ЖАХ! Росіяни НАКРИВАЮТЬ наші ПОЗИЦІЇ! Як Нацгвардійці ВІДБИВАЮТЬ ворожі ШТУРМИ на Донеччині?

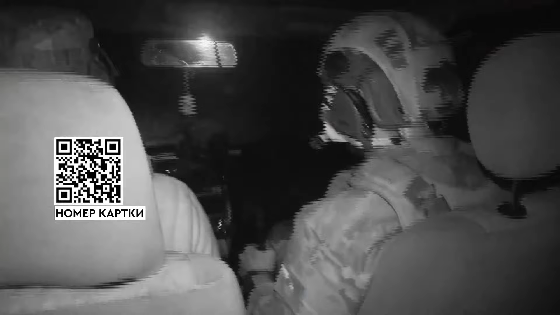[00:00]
Лише так, під покровом ночі, ризикуючи потрапити в об'єктив нічного ворожого дрону, ми прямуємо до захисників.
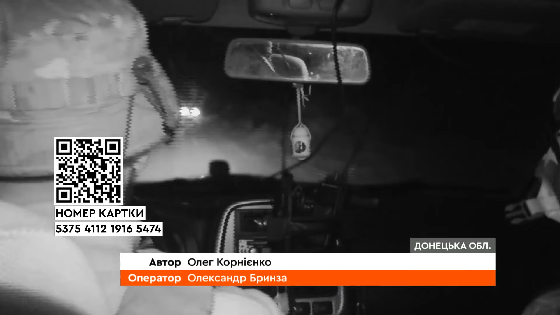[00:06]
Заїхати в день до них майже нереально.